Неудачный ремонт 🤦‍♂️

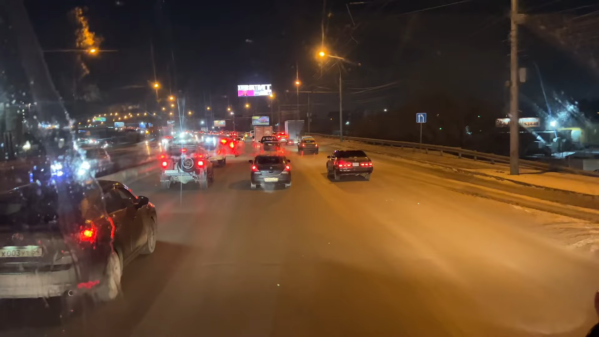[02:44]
один раз и что стояла минут 20 может но это как бы медленно ехали а тут что-то прям подстрял потому что мне до поворота 4 километра а здесь уже все стоит как бы ну вот уже и на заправочке зальем сейчас немножечко дизеля и поедем дальше